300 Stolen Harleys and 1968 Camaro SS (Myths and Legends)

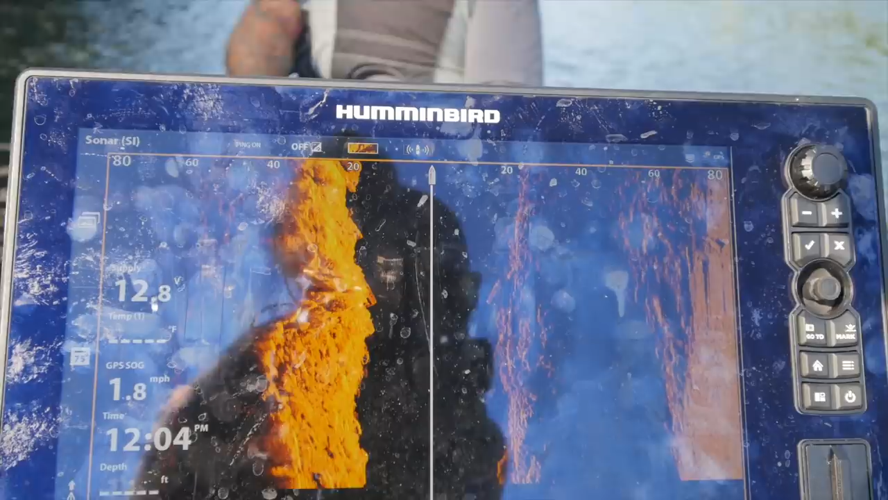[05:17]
Um, I mean, it's not a pile of motorcycles. I don't exactly know what that is.
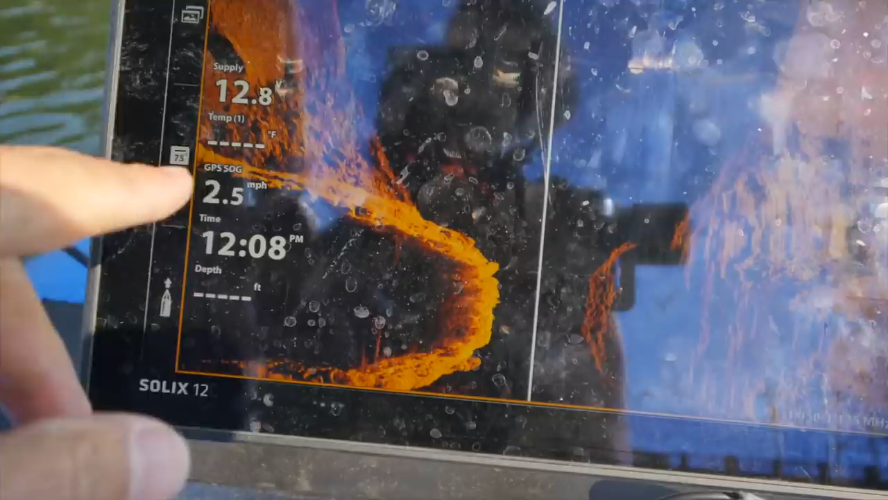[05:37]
On screen: speed 2.5 mph
We've got something that's down there, but it's not, I mean, it's no pile of motorcycles.
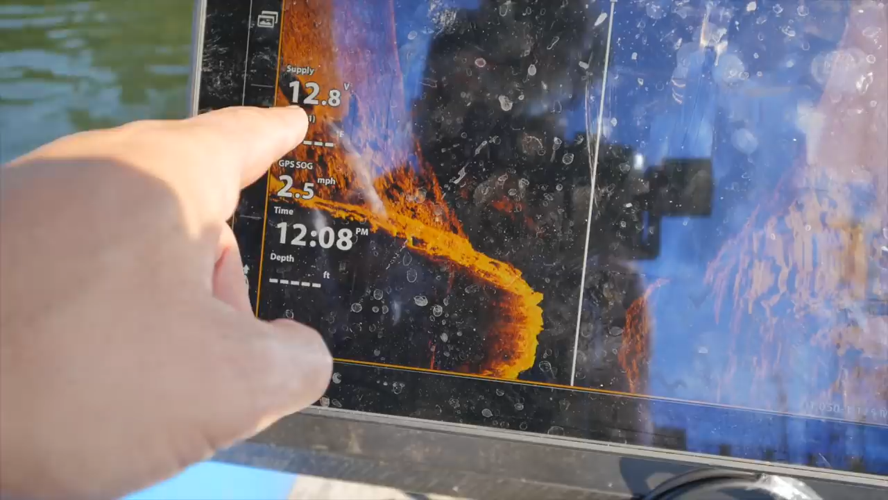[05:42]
On screen: speed 2.5 mph
Let's turn the 360 on and see what we can find.
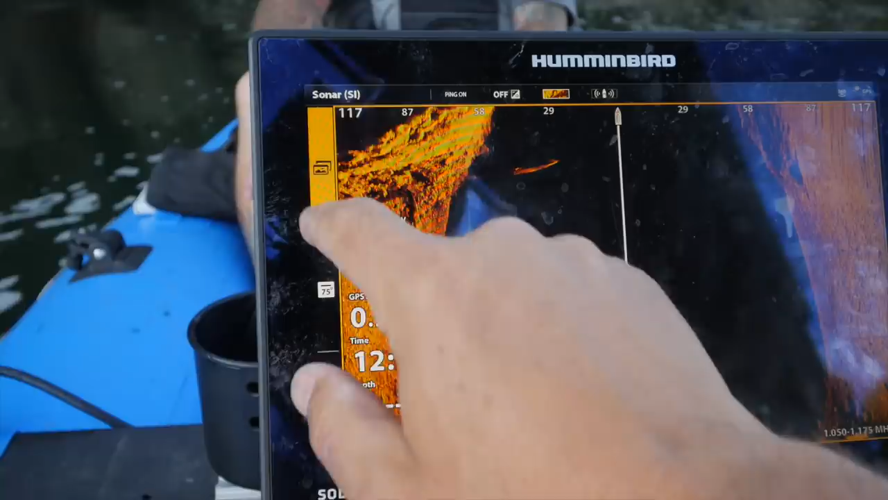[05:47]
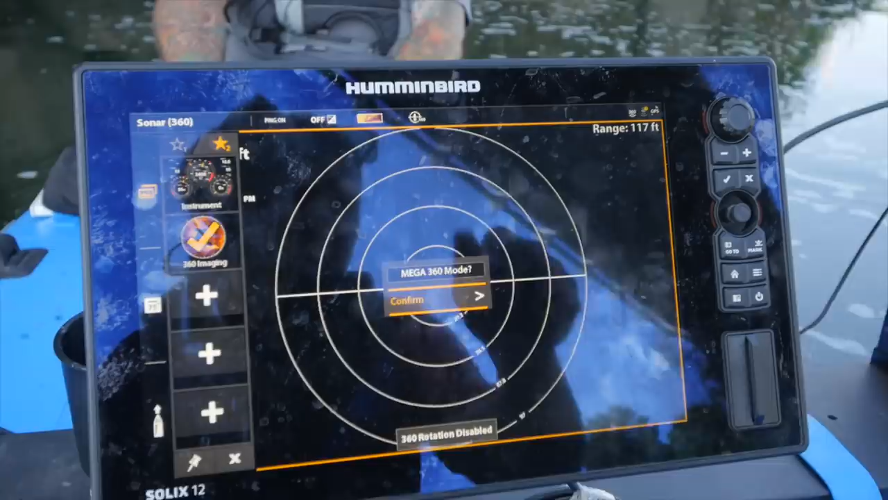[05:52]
You see anything over there, Scott? I feel like there's some objects that look like, I mean, it's really hard to tell, but more, you know, maybe they're tires, maybe they're wheels from a bicycle.
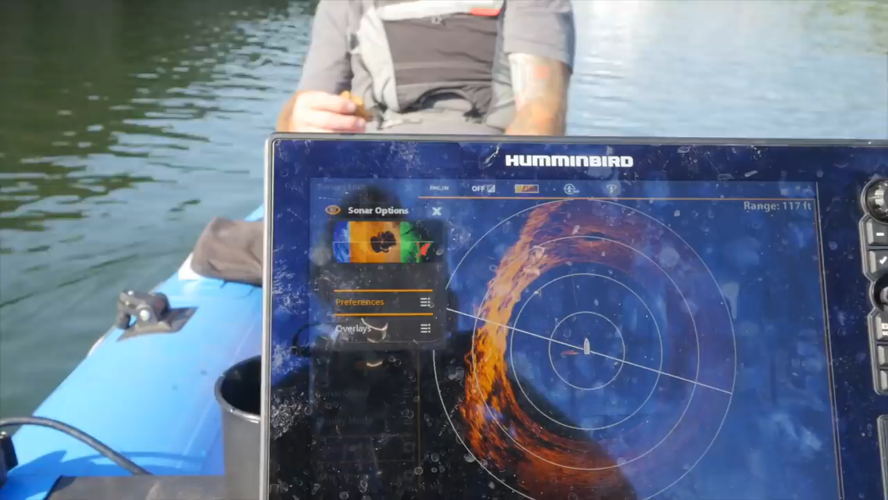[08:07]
I mean, we got something in front of Dave here.
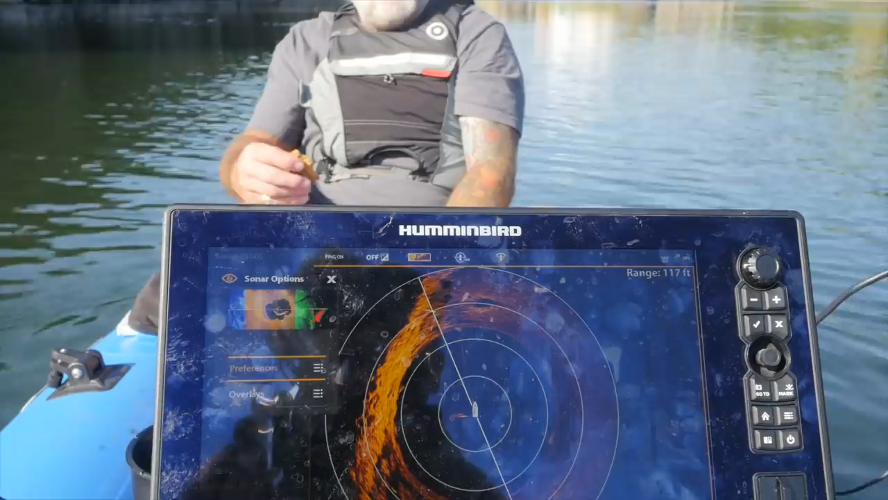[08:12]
I mean, it's no pile of motorcycles and it might just be a rock.
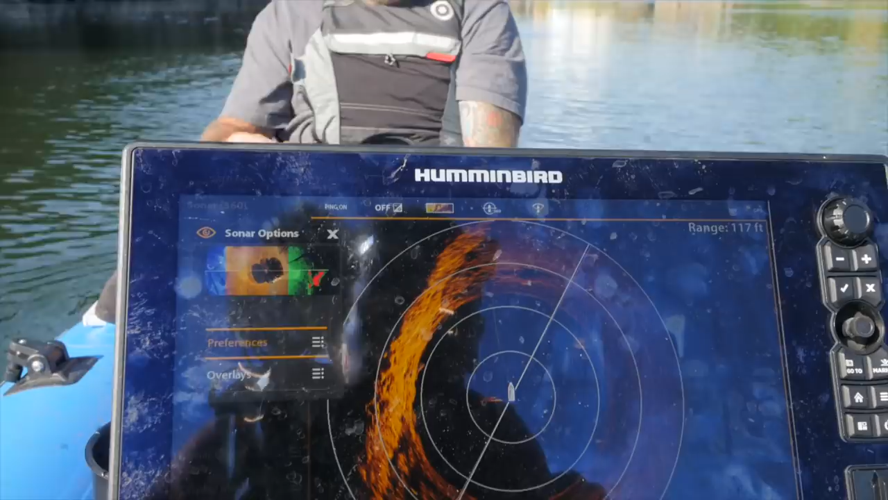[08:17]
Yeah, I might have a car down there.
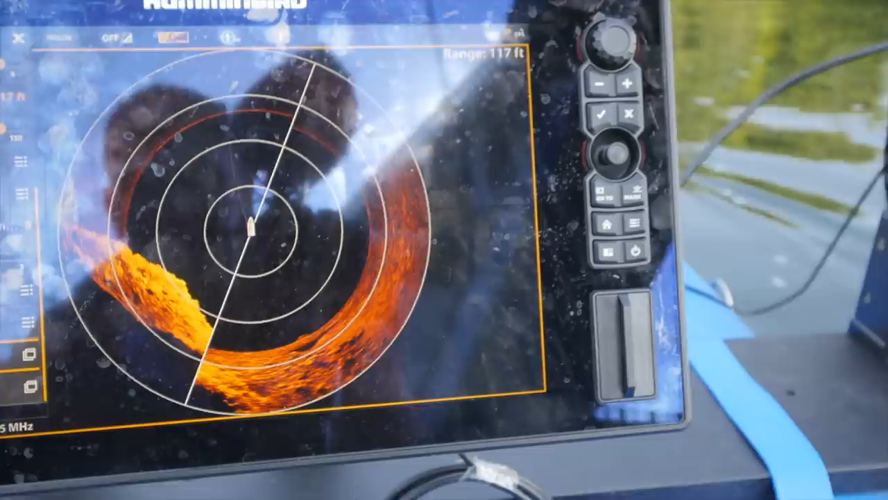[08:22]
Really?
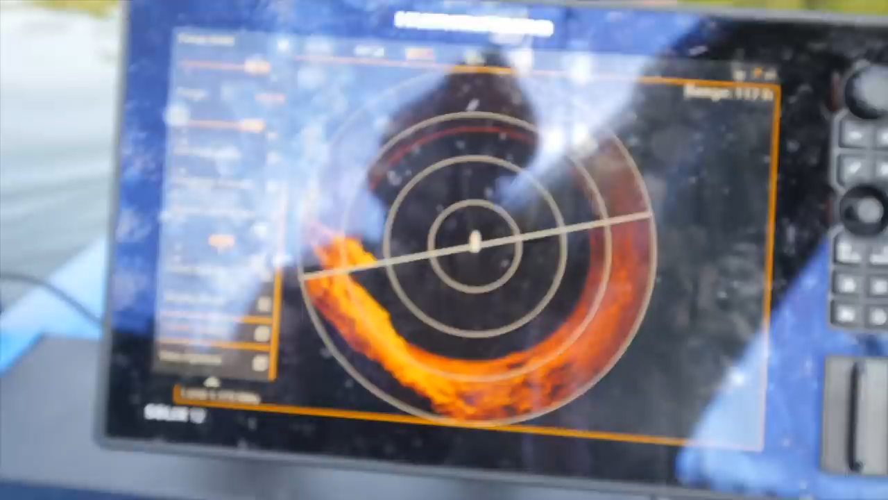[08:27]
Yeah, right back over here. I mean, it looks like I was, let me come back around this way.
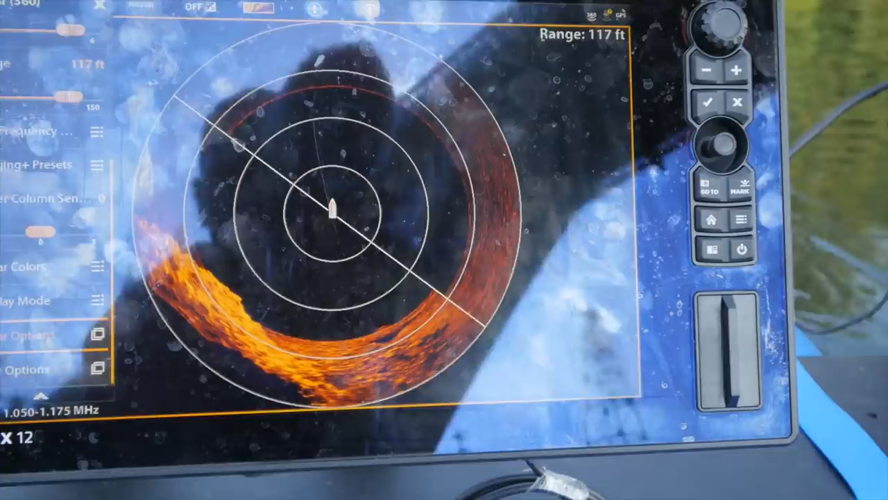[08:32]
Hey Scott, right here in front of me about 20 feet,
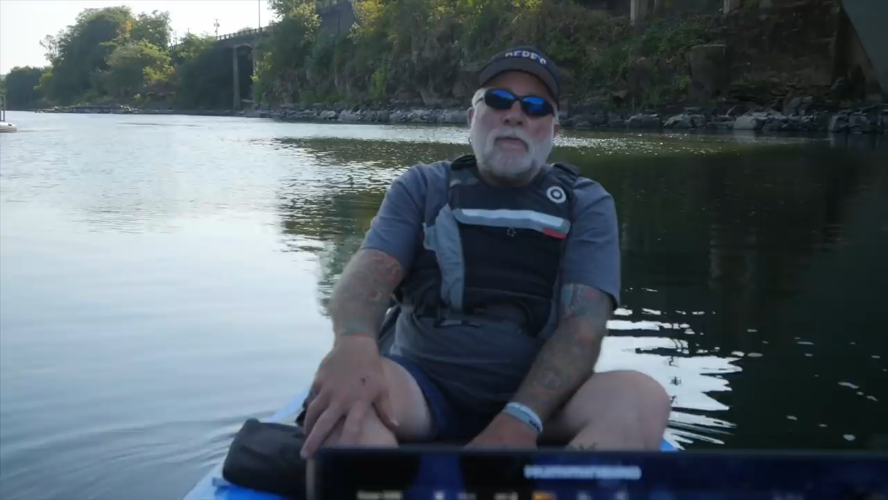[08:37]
identify if that's a car that's down there. Is that a car?
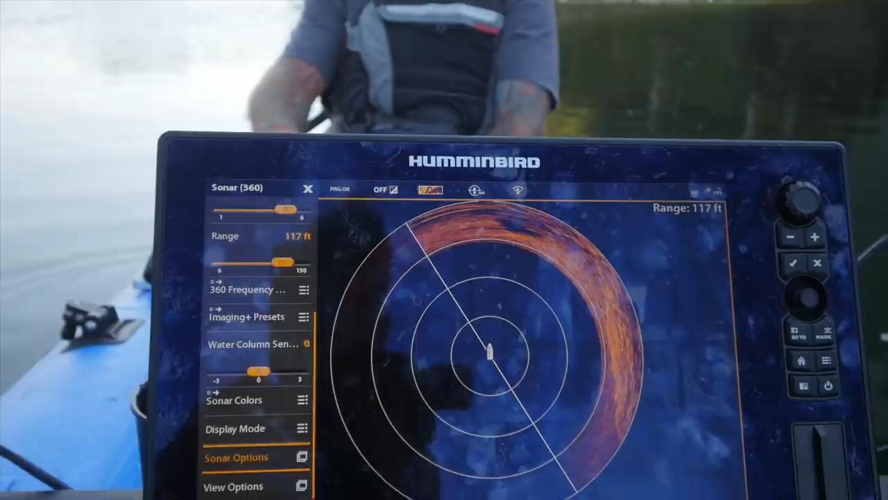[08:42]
Possibly. I don't know how it had gotten off right here. I mean, it could have come off the road and then floated. Walk into the water. Yeah.
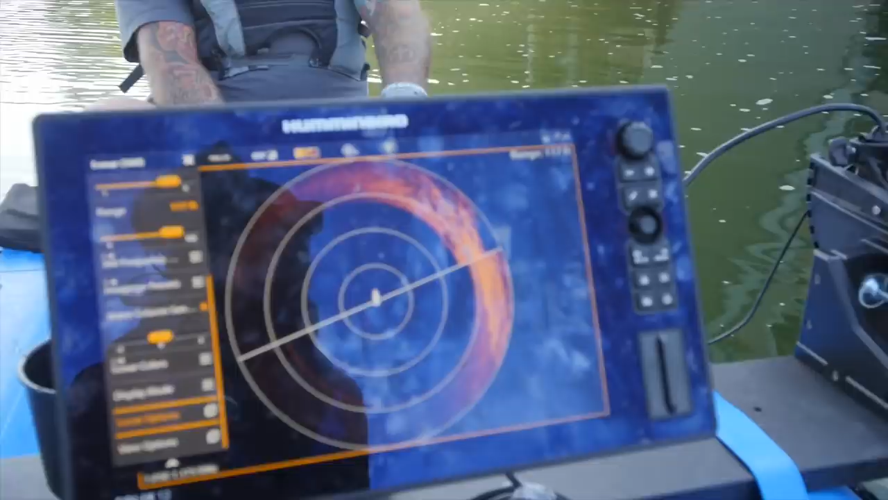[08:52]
What are you thinking? Off to the right, right here.
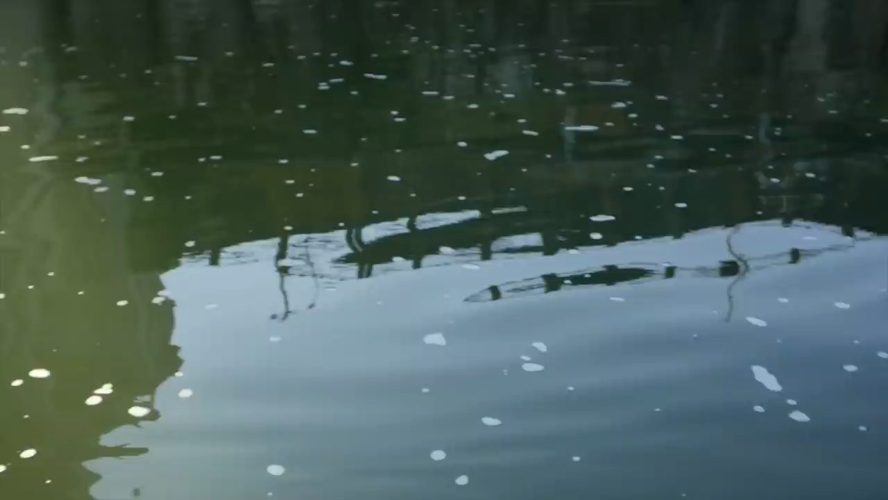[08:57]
I mean, here, I mean, come take a look at what I'm looking at.
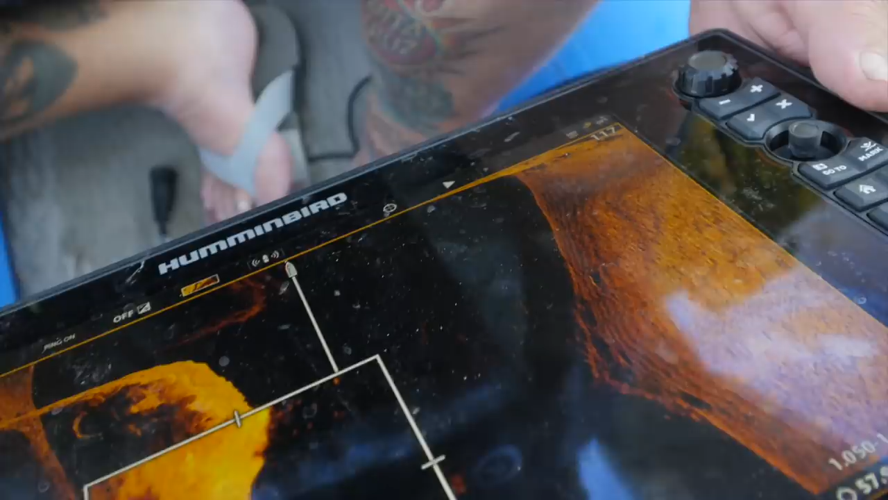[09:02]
Okay, look at that pile right there. Right here. Uh-huh. And that's right underneath the bridge in that spot.
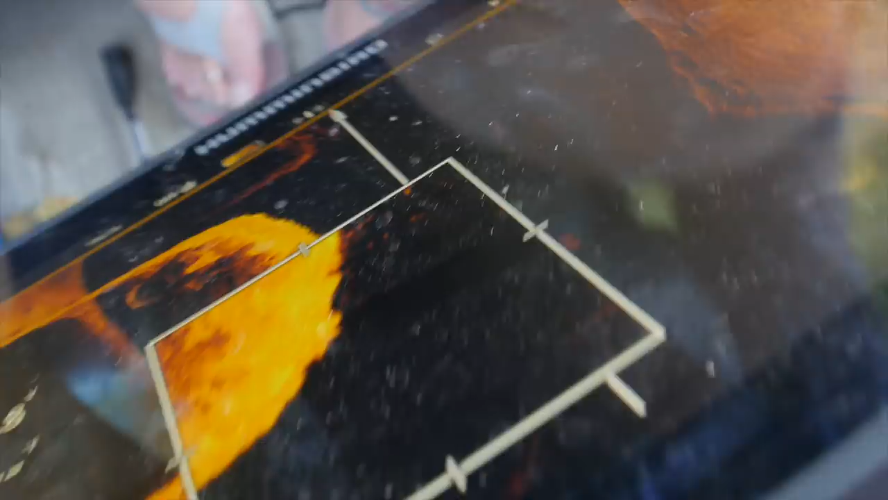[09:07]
It's not smooth on top either.
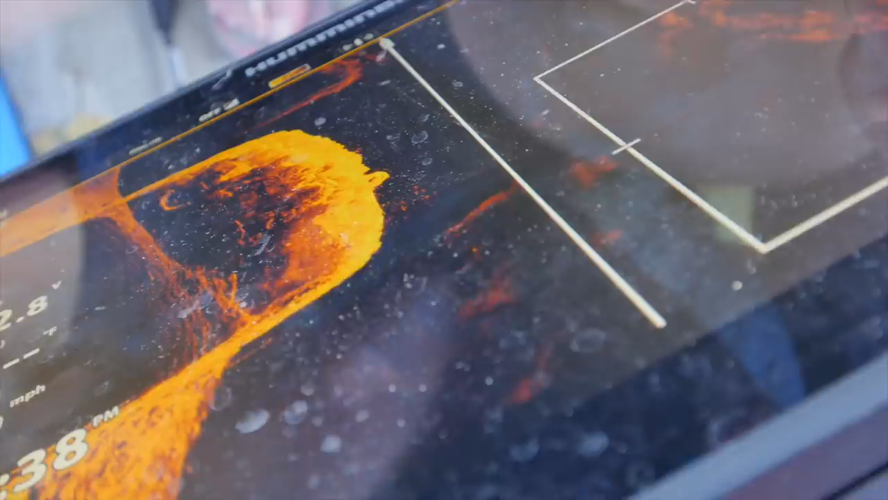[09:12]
No. This is smooth over here. And so this is like all silt and sediment built up.